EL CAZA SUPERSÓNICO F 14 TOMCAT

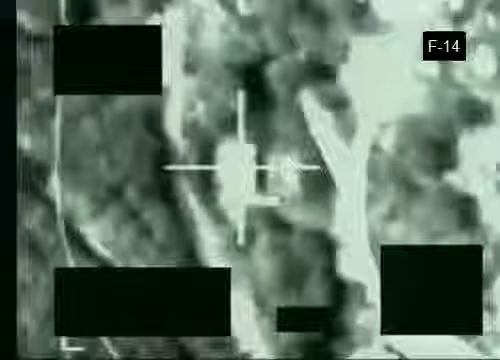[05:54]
permite al F-14 arrojar bombas inteligentes de 900 kilos para localizar objetivos difíciles de encontrar.
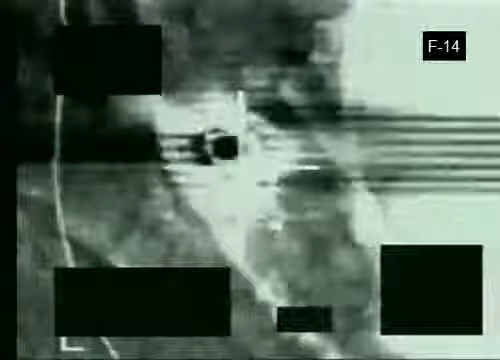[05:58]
Primero su cámara de televisión busca e identifica los objetivos a una distancia máxima de más de 12 kilómetros.
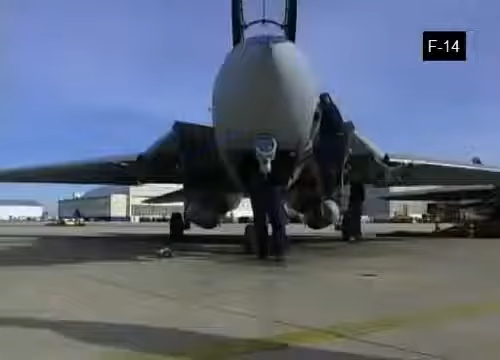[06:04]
A continuación, su sistema de búsqueda lanza un rayo láser.
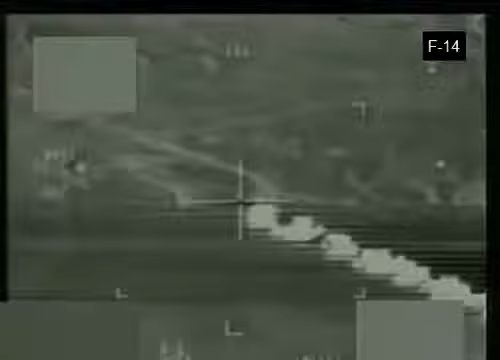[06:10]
Le permite utilizar una especie de arma dirigida que seguirá ese haz.
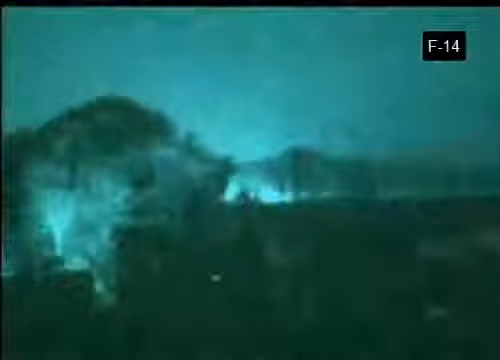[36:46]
La actual búsqueda por infrarrojos y el sistema de seguimiento instalado en 1990 permite a un piloto de F-14 ver a los enemigos gracias
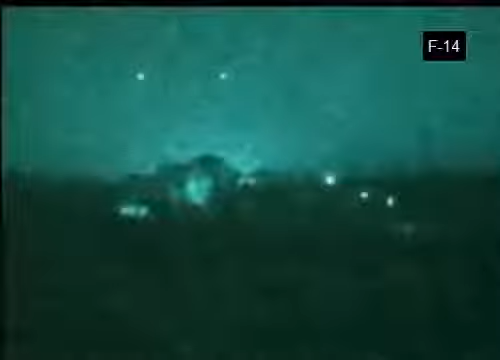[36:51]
a las fuentes de calor a más de 4,8 kilómetros de distancia
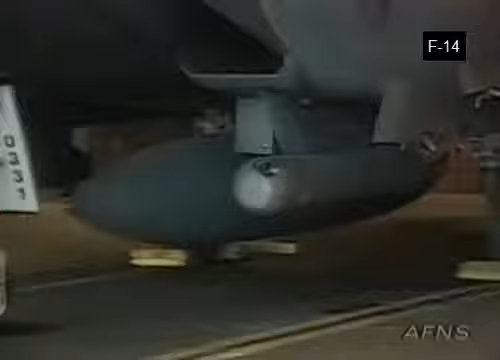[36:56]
En 1995 se incorporó el Lantern Pod y sumaba al F-14 armas guiadas por láser
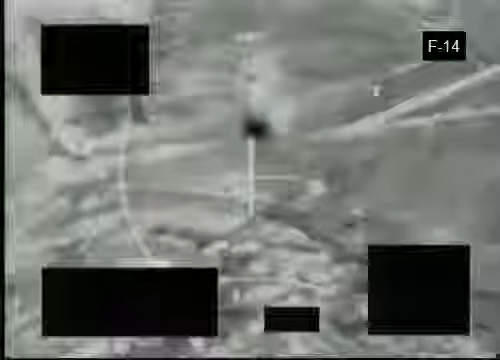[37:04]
En 1996 los Tomcat empezaron a utilizar esta tecnología cuando dejaron caer las bombas inteligentes guiadas por láser en
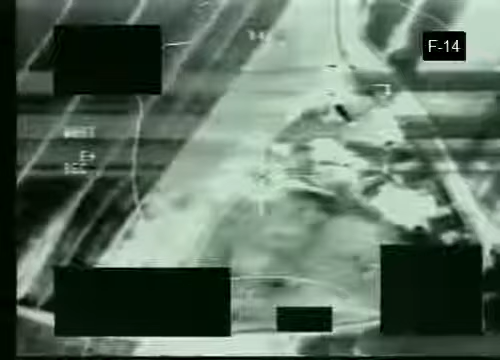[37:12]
objetivos de Bosnia Esto les hizo ganarse el nombre de Bombas Gato
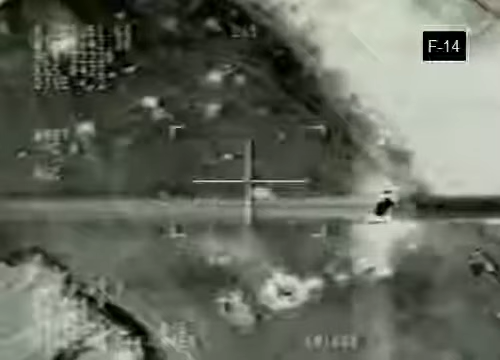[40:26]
pistas de aterrizaje porque la idea es dejar sin funcionamiento un aeródromo Esto se parece